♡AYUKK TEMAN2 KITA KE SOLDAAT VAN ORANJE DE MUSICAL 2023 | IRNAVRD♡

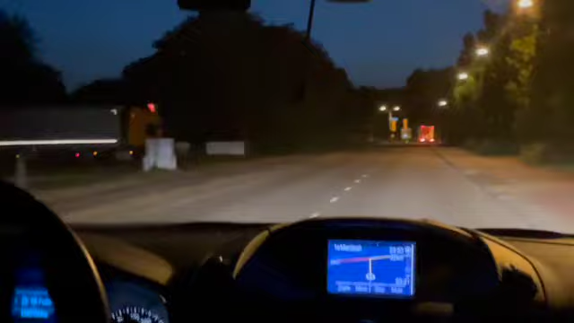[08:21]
Sla na 250 meter af naar rechts en de N441 volgen.